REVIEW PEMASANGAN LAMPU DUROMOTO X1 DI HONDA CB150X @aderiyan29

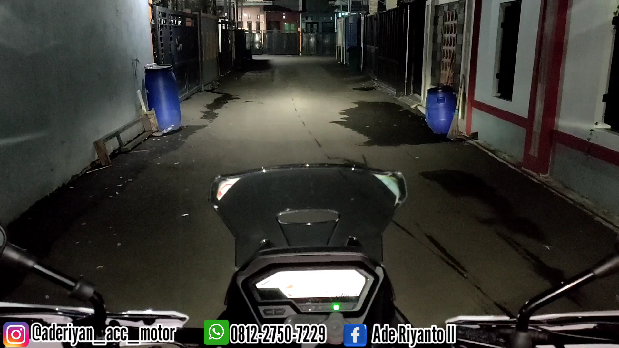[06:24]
sangat membutuhkan lampu tambahan ya untuk standarnya karena memang sangat tipis sekali. Oke. Kita tes lagi. Wih, mantap bro, perbedaannya tuh berapa kali lipat nih dari laku standarnya. Nah, ini memang kebetulan ownernya meminta untuk low beam warna kuning, high beam warna putih. Kita coba tes untuk nyala bersamaannya seperti apa. Nah, seperti ini. High beam nyala bersamaan, pas beam nyala. Di posisi off, kita tes nyala bersamaannya seperti ini.